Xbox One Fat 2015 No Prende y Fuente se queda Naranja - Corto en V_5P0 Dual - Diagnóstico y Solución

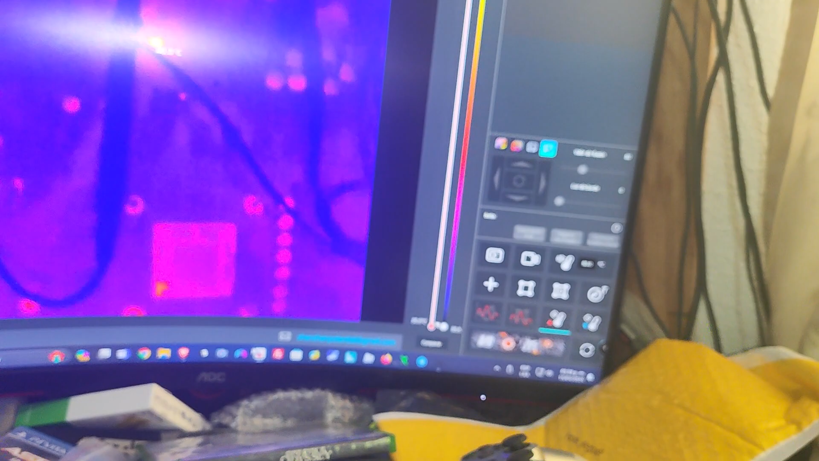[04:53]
Estoy explorando La placa Y ahí tenemos Un punto Que está calentando En
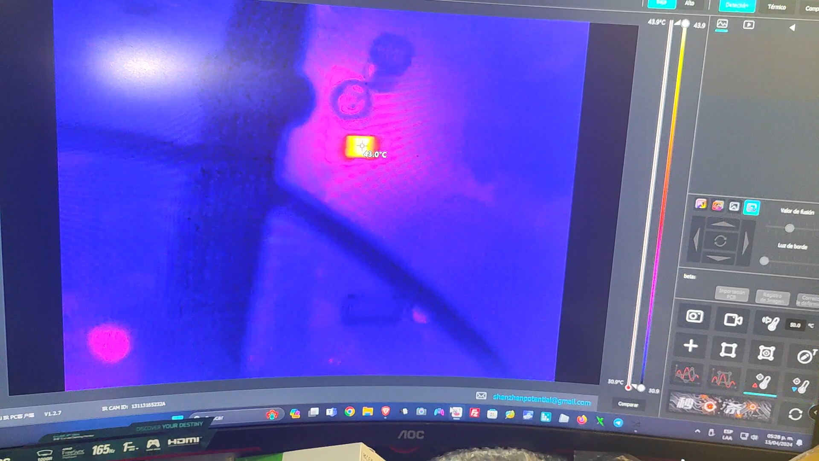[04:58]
esta área Ahí vemos Ahí para que van También
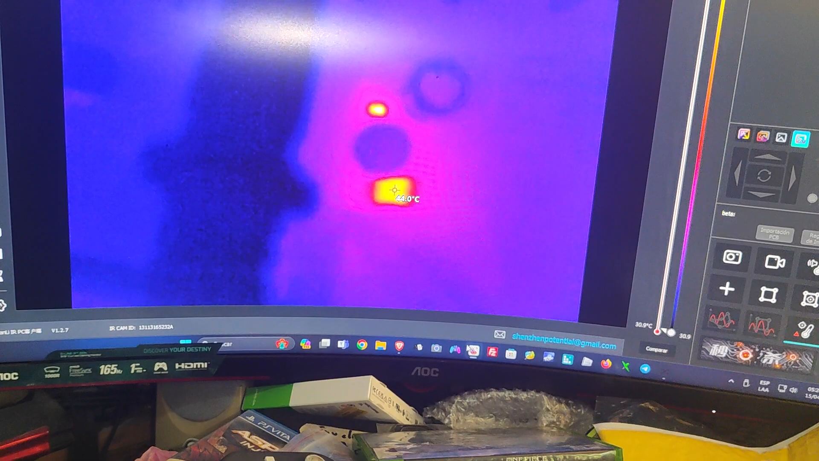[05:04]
Un recuadro Grande Y otro más pequeño
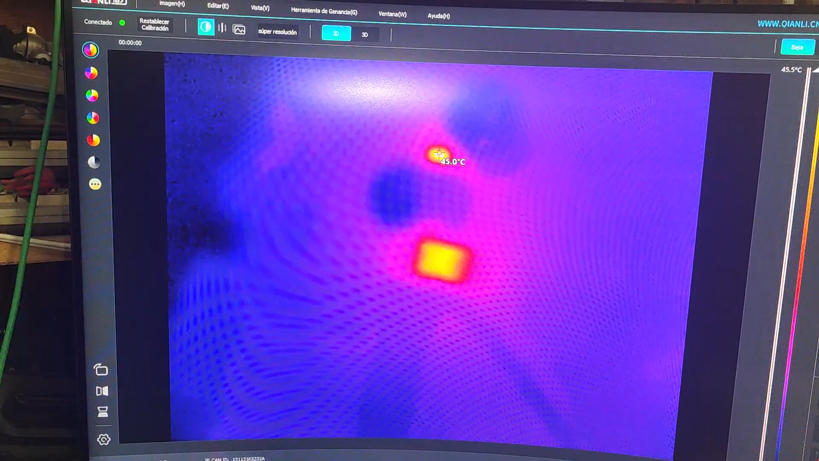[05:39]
Porque es un condensador Y está ligado a tierra Bueno Vamos a quitar el condensador Y el corto se va O en su defecto
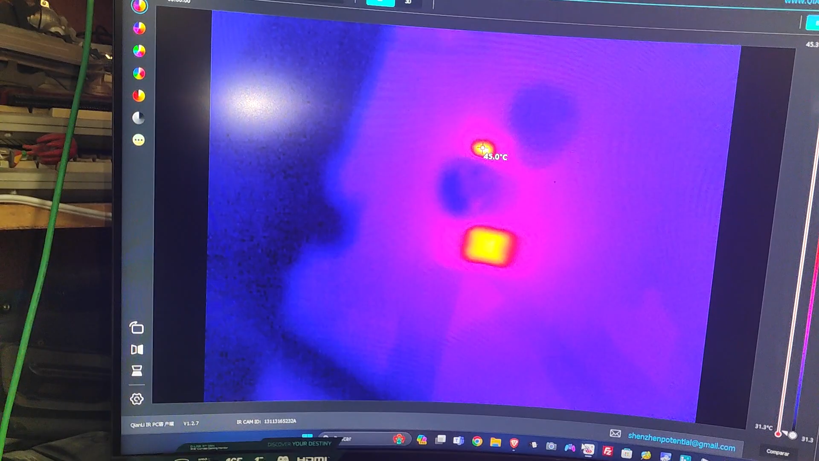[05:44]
Quitar el termistor Y con eso también se va Bueno Aquí ya para terminar El corto ya se fue Ahí es El